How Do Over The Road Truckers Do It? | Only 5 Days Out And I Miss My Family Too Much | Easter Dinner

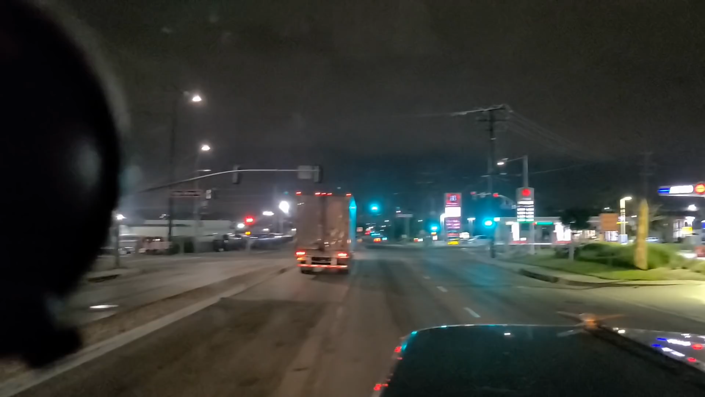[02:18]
got a 3.30 appointment just down the road right here.
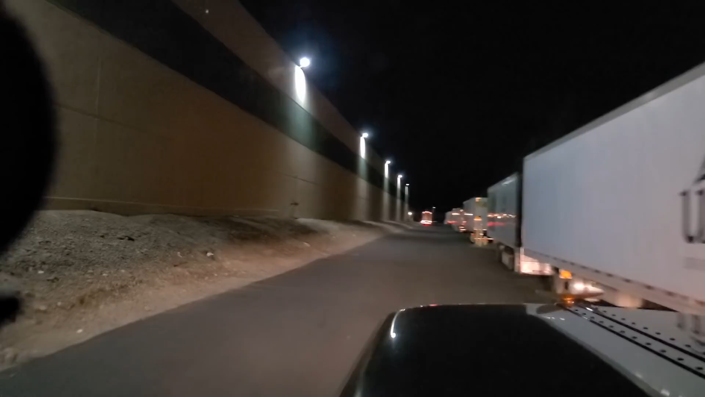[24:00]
it is, uh, like, 327 or 328 or something like that. Like, we're right, just barely right on time for our, for our appointment. So, uh, yeah, this, I guess this is receiving check in.